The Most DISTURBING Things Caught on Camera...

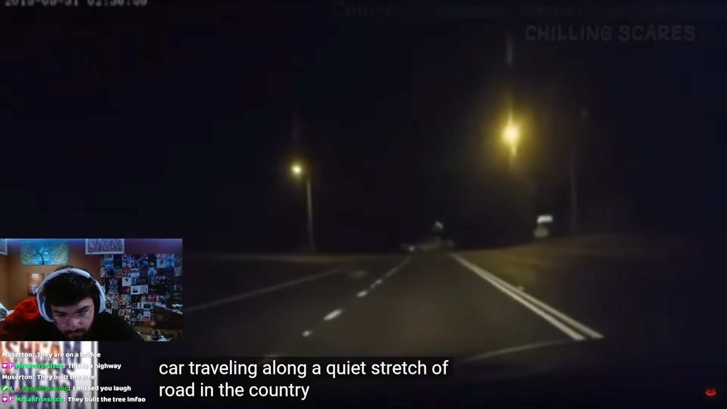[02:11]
As the car approaches an intersection a hooded man can be seen standing what the fuck am I watching again? Why the fuck's my camera like this dude?
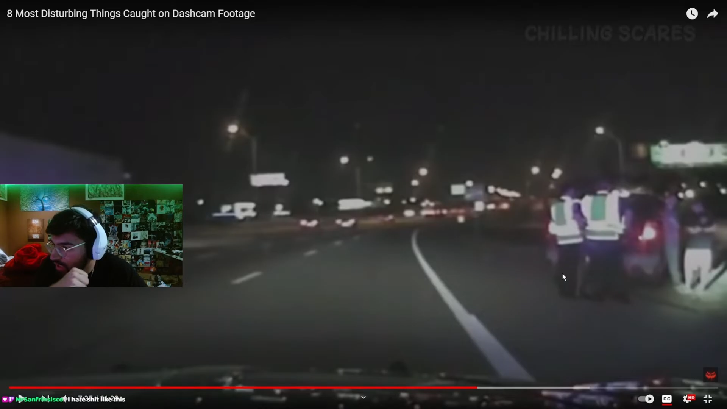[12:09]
Dude, oh my god Dash cam And in the footage You can see as three officers Are attempting to assist The owners
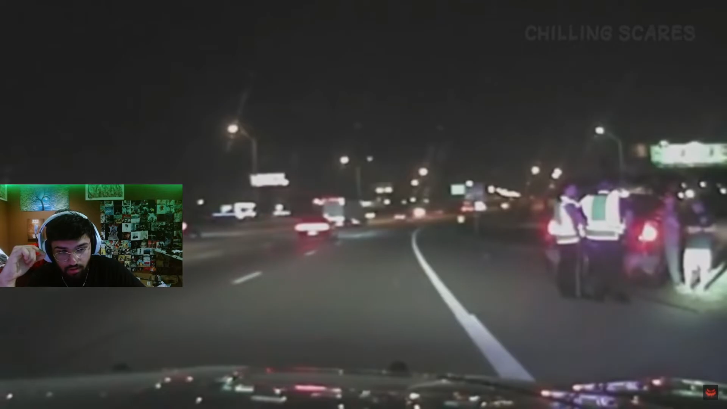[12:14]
of a car That had broken down On the side of the road Though, as the footage progresses The officers look behind them As if to react to a noise And that's when all of them Desperately try to get out of the way Of a car coming straight towards them At an extremely high speed The car would barely miss the officers And come to a screeching halt Further down the road
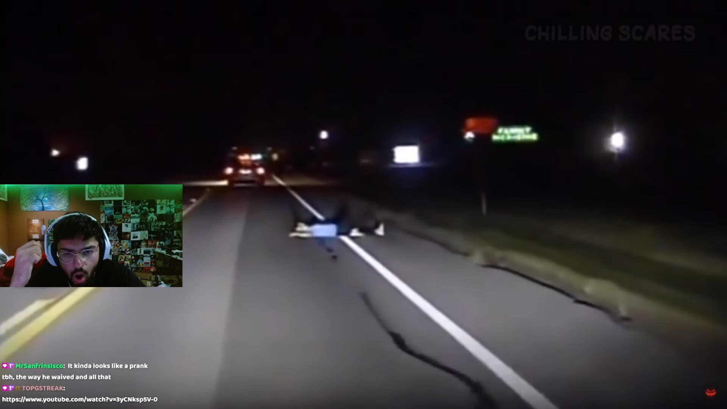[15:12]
As the cruiser gets closer It's revealed that the object Is a woman Lying passed out on the road Luckily, Sergeant Scott Would stop to help the woman By waking her up And getting her on her feet The woman was overall suspected Of having been